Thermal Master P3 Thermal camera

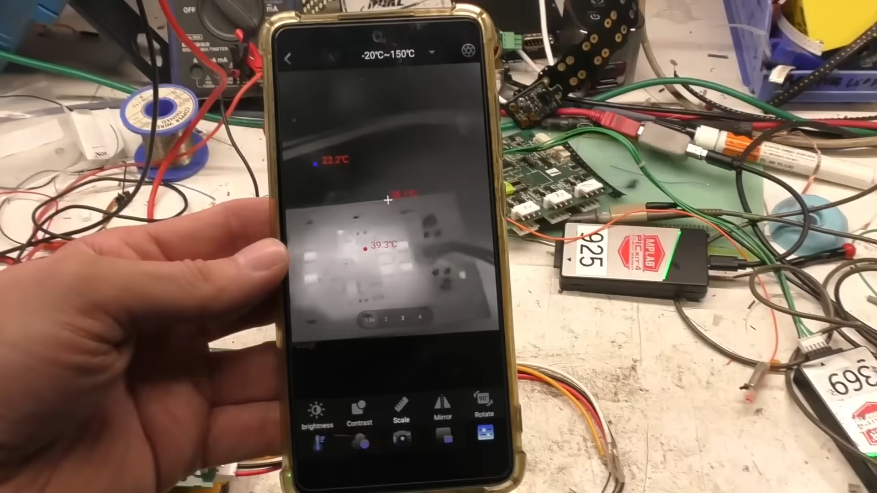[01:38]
So once you've installed the app generally just need to plug it in and it'll automatically run
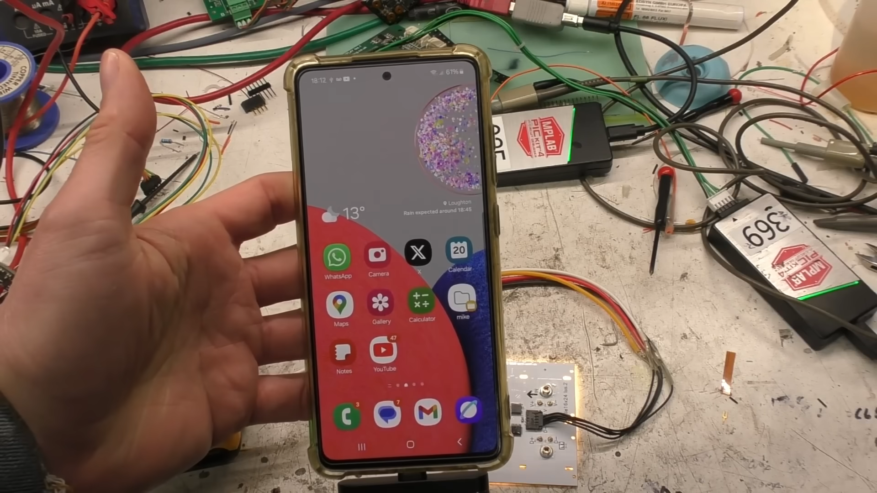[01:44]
and go straight to your screen and
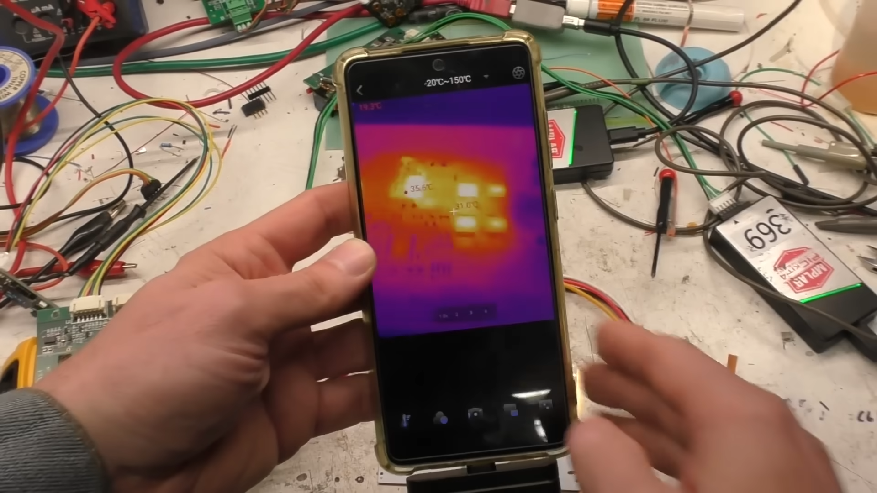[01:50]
it's got all the usual stuff that you'd expect
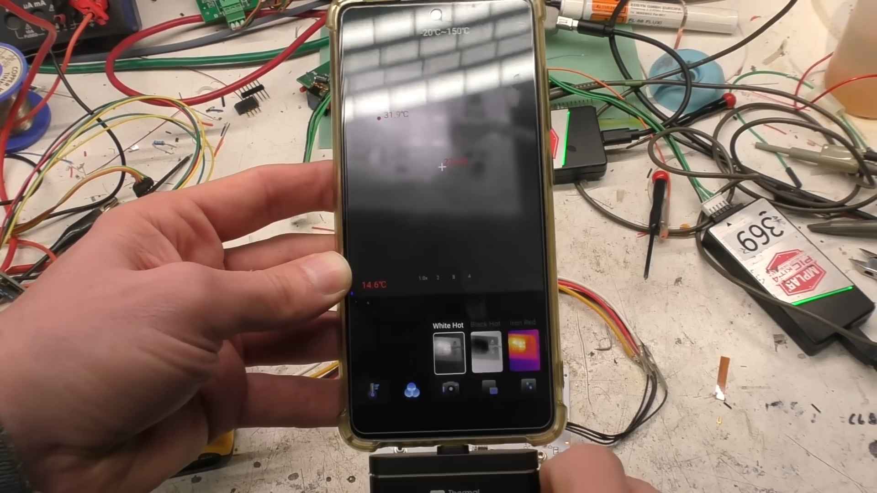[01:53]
so you can adjust the focus to get a nice clean sort
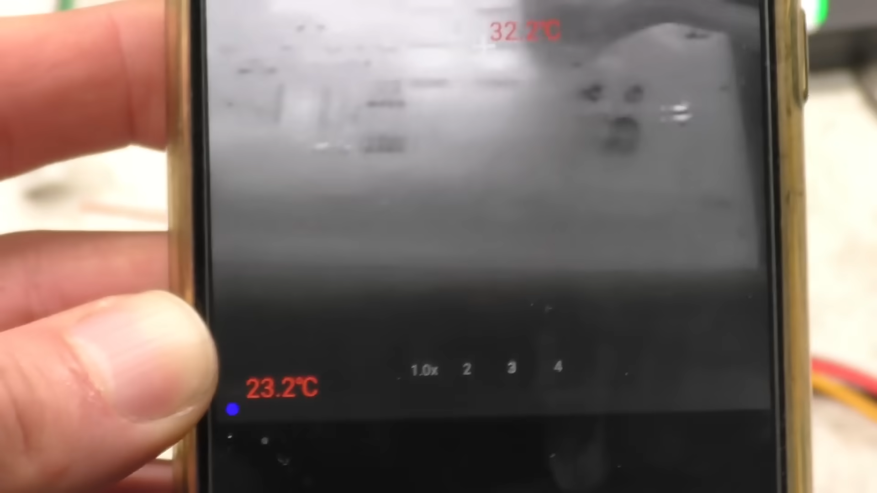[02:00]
On screen: min 23.2°C
of sharp focus on the PCB.
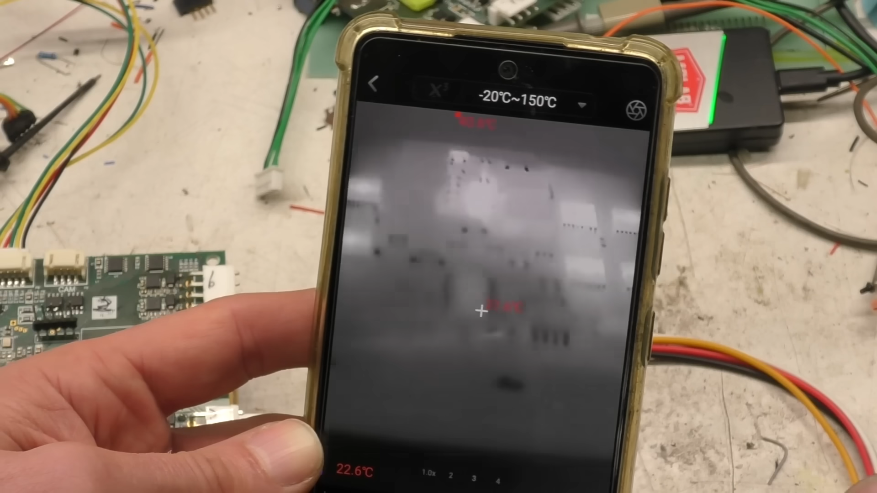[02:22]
So in here we can see the six LED drivers which are because they're not the hottest air thing on the board it's just basically showing the hot and coldest in this mode
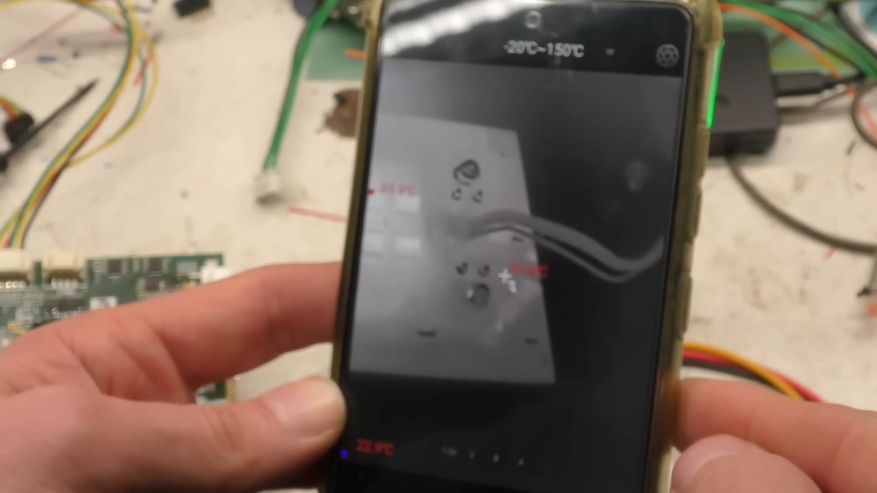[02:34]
if we pan over to them it'll show those are the hot spot about 39 degrees then there's a DC DC converter here which is slightly warmer than the rest you can sort of zoom in
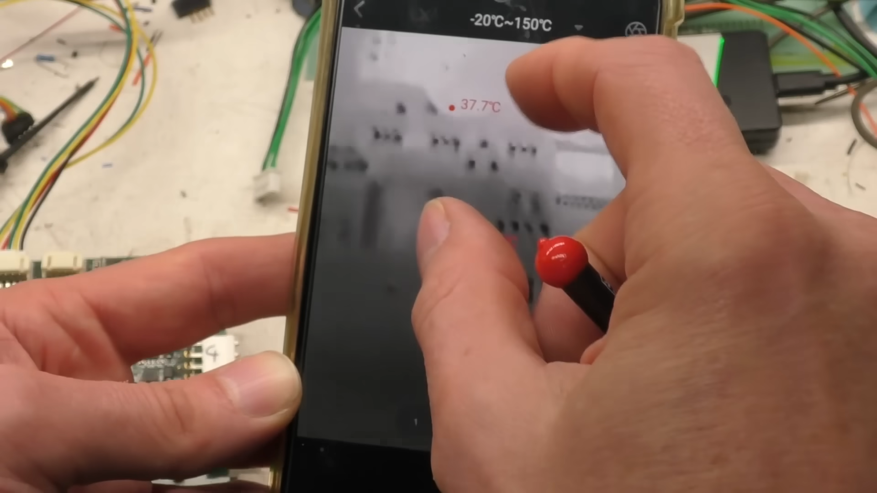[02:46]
On screen: spot 37.7°C
like this as you'd expect.
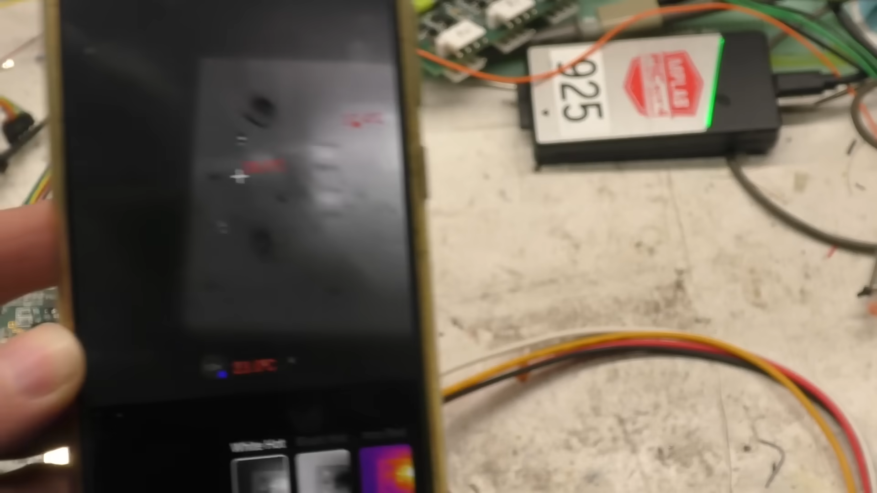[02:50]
So if we look over at the player
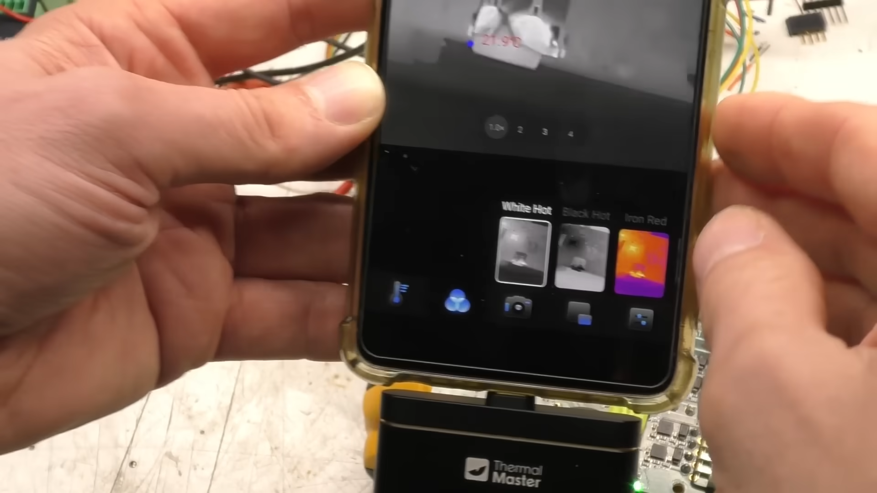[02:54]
board you see the main processor only about 40 degrees and there's a DC DC up there.
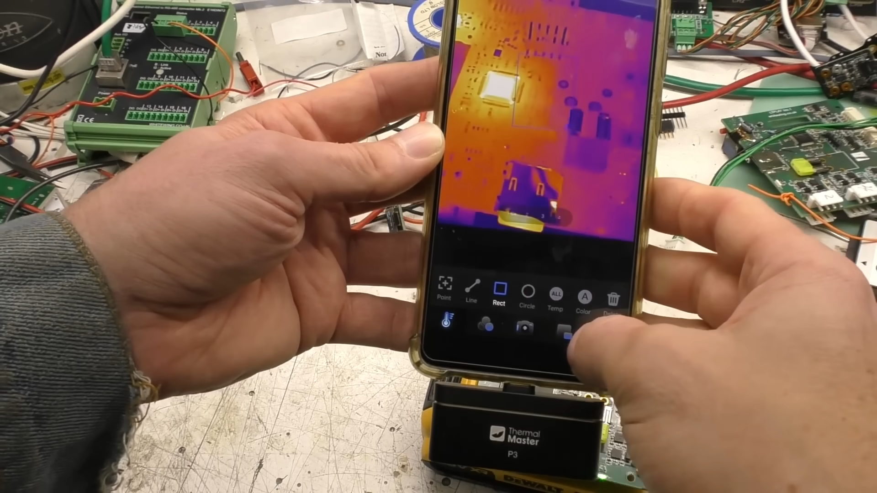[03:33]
But annoyingly the um in the uh this all mode where it actually shows the temperature where it is you can't change the colour of that which is pretty stupid.
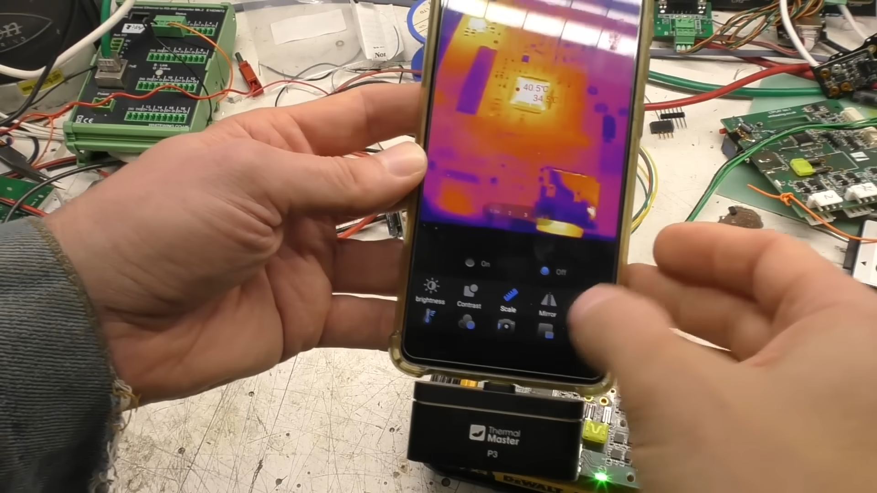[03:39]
Another thing is the thing to put the scale on the display and like you have to go scale then on off whereas
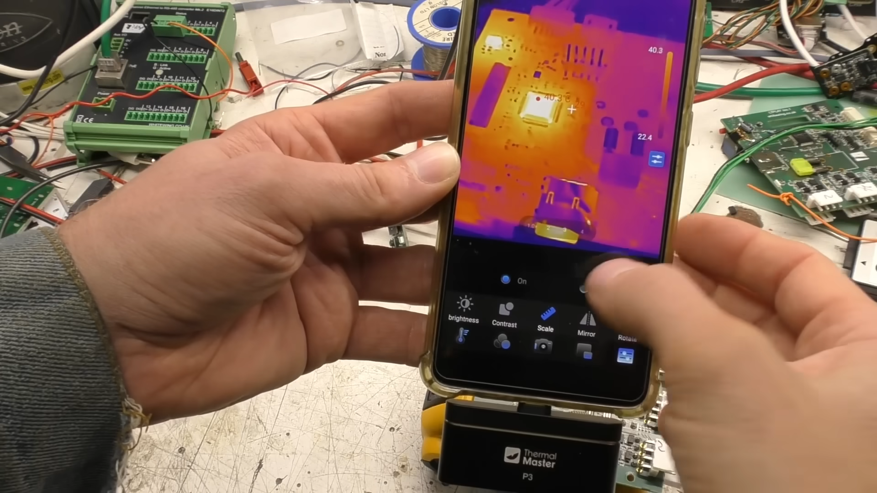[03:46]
it's just a toggle it should just toggle when you press this on and off it's stupid to have this separate on off control for it.
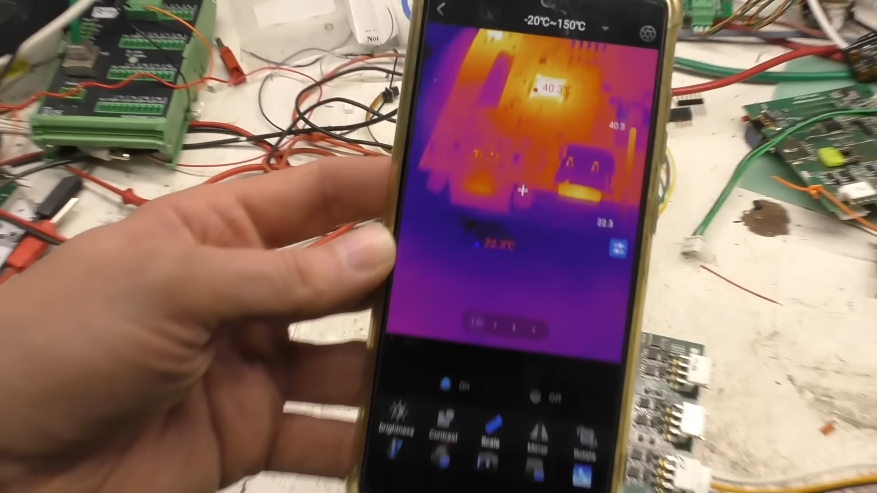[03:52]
It's a little bit small I'd like to have that look a bit bigger as well so you can get a bit more range out of it.
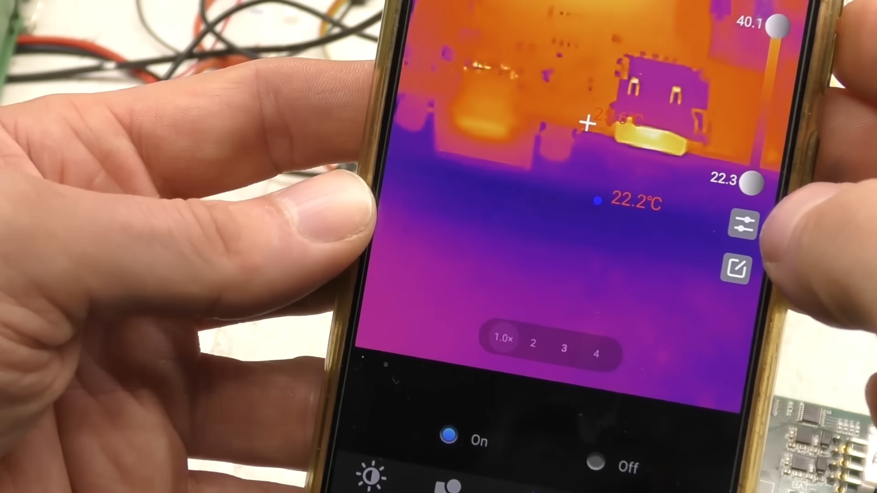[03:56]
You can set the sort of start and end points of
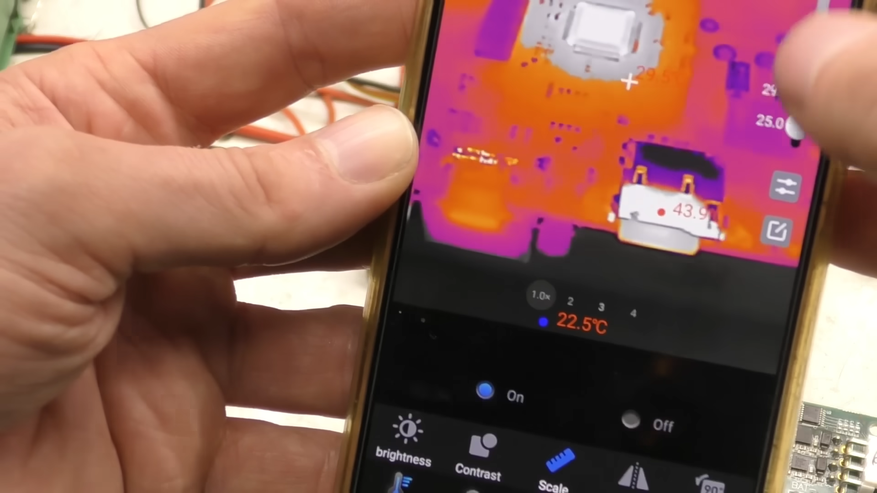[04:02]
that scale so if you want to look at something in a very specific range you can do.
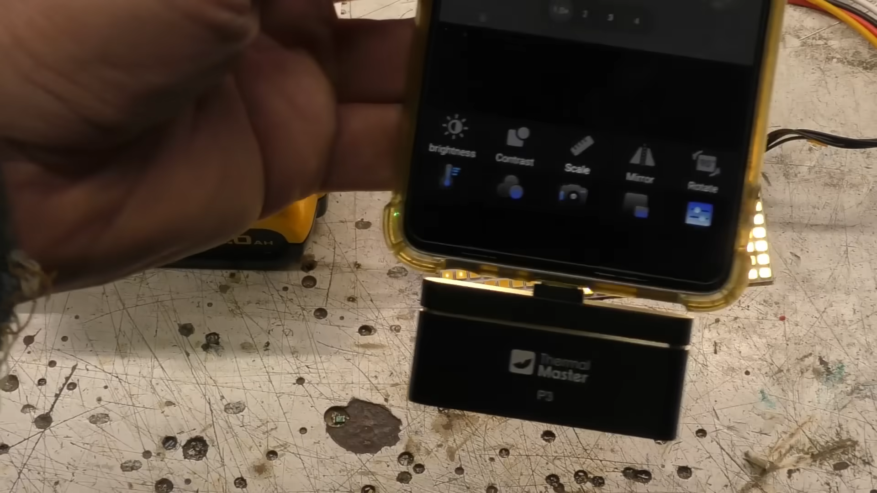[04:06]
Look at the front of the board
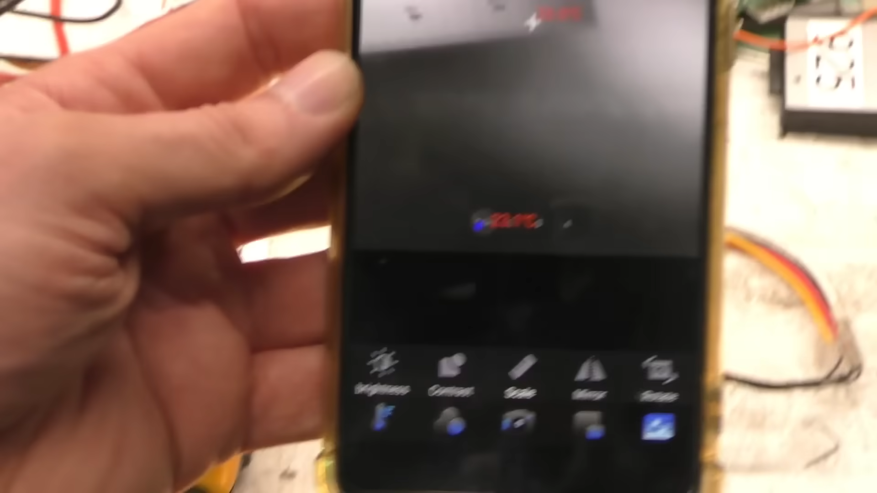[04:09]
you're basically you're basically looking at the heat from the back just spreading out over the
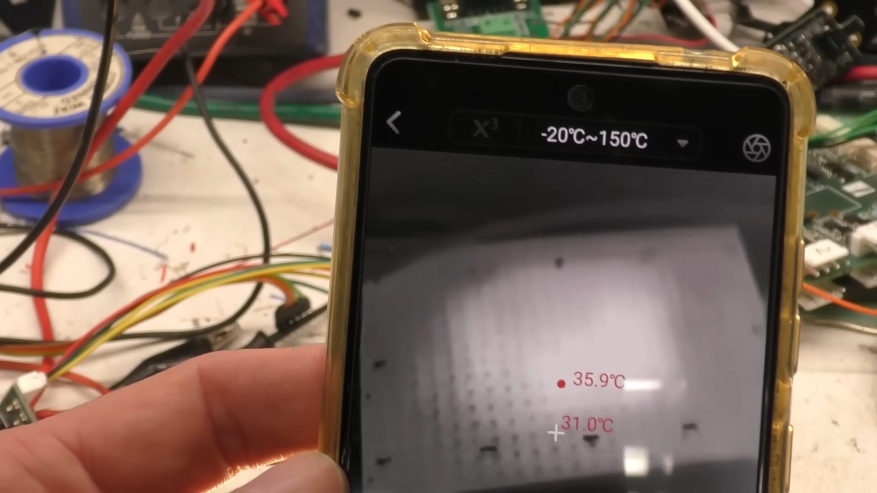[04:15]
On screen: spot 31.0°C
PCB there's no significant heat coming out of those leads it's just
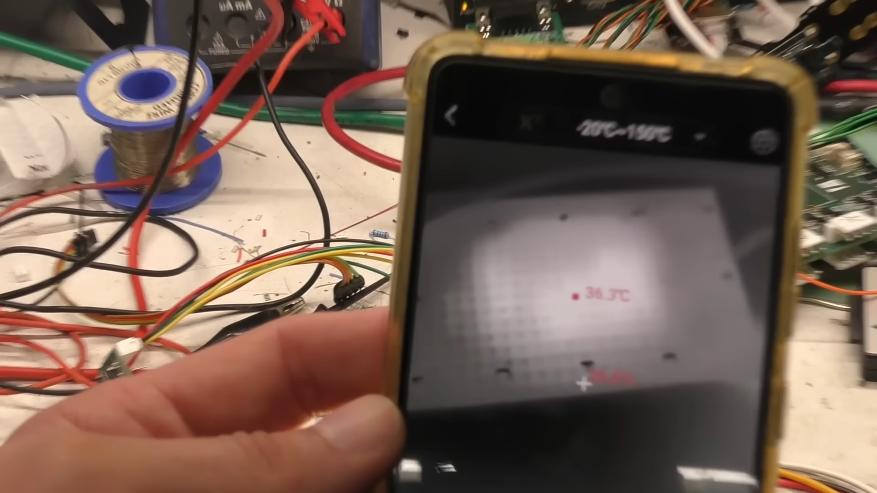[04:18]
really the heat that's coming through and spreading this is a four layer board so there's planes on the insides all that heat it's just spreading out fairly uniformly.